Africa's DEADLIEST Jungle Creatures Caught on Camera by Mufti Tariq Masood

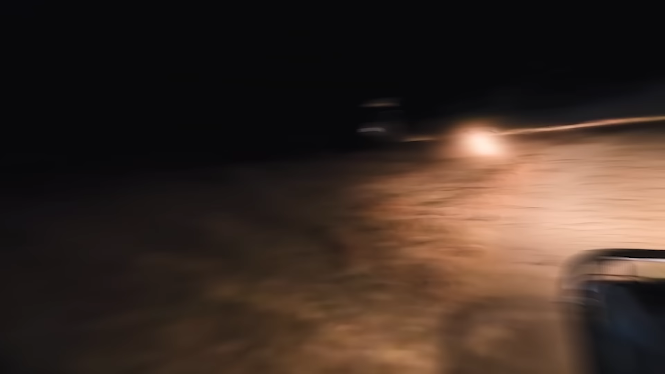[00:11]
बड़े लकड़ बकड़ बैठा हुआ, बड़े बड़े बहुत खतरनाक है भाई, हमला करता है।